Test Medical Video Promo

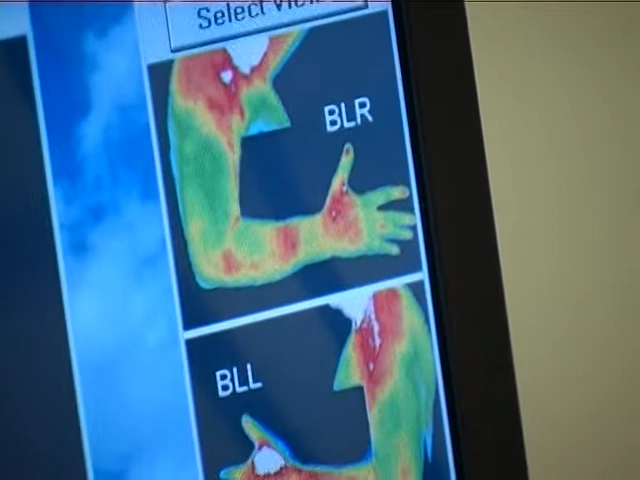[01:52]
has provided a new approach to the study of body heat in health and disease
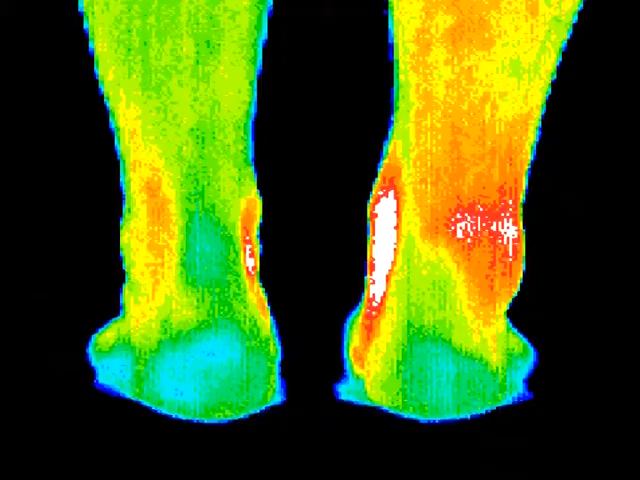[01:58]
all thermographic images and thermograms of the human body depend on the sympathetic control of skin blood flow the major basis of clinical
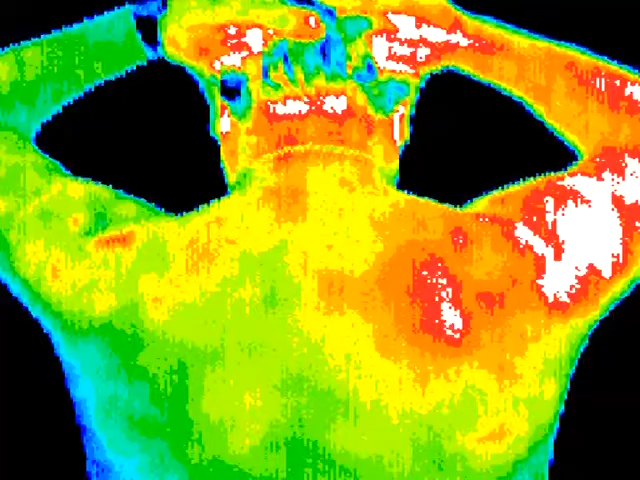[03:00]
the images produced the images produced are called thermograms
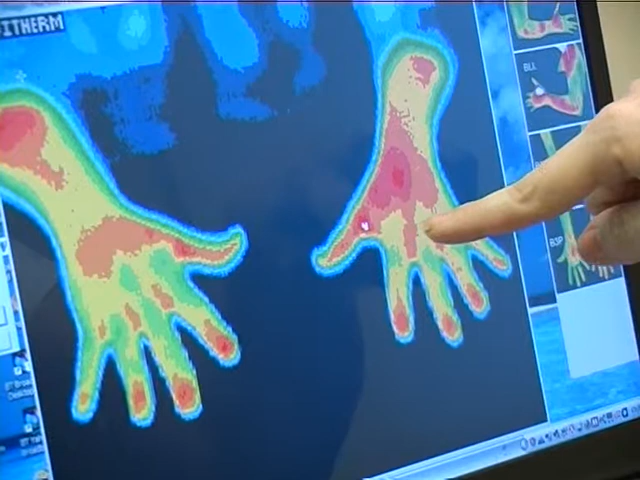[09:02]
at this stage the temperature representation in colors will be explained all significant thermal findings will be reported and the written report also includes all images taken